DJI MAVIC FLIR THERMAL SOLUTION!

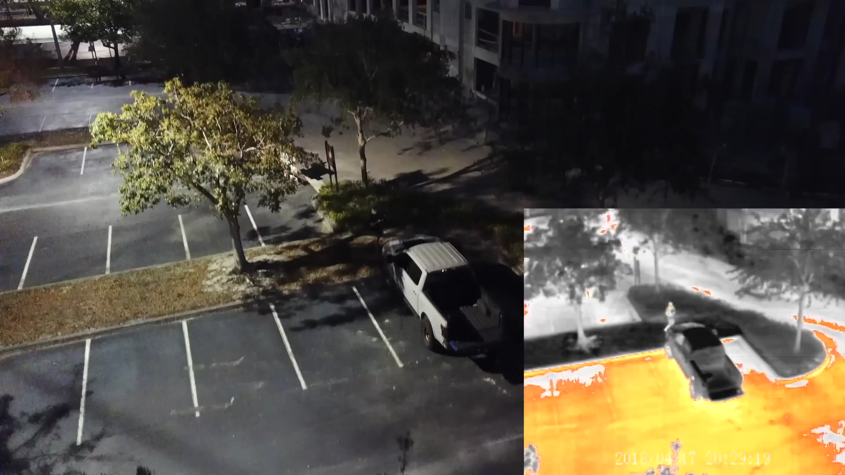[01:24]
You can record both 4K video and thermal images at the same time.
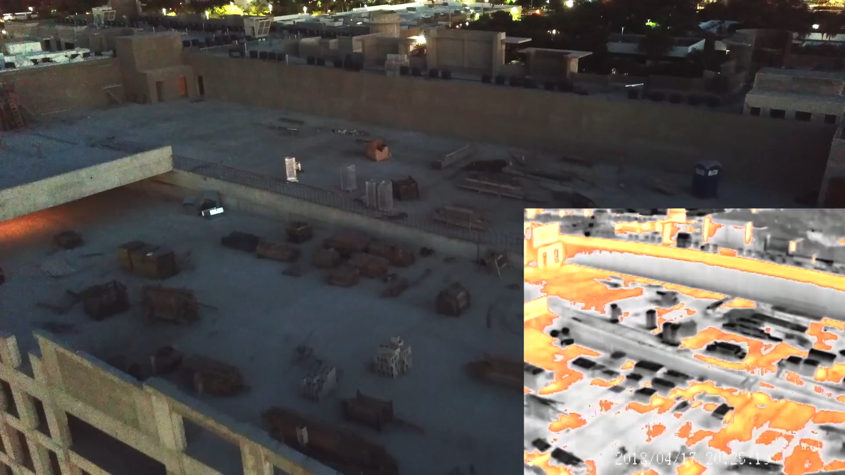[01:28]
First responders can have a bird's eye view in a matter of seconds and help with important search and rescue missions.